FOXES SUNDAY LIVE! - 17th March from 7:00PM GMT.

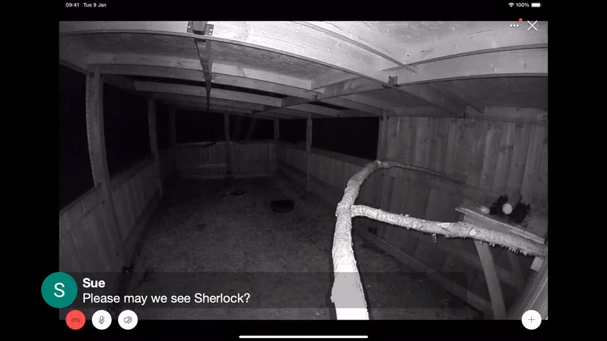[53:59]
I think if you look right at the very back, he's over there somewhere. If I just turn the camera, the speaker on for a second and then turn it back off. There you go. You saw his eyes. He's in the middle. Yeah, he should. Near the middle post. Yeah, he should look round. Just to the left of the middle post. Sherlock. There we go. Oh, dear.